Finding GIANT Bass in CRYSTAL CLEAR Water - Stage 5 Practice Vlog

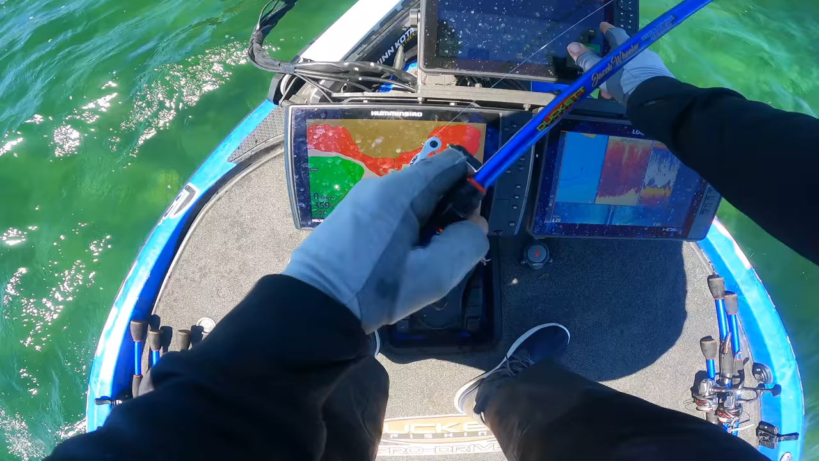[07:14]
There is one that bit my dang hair jig there. Holy crap, they're freaking starting to show up.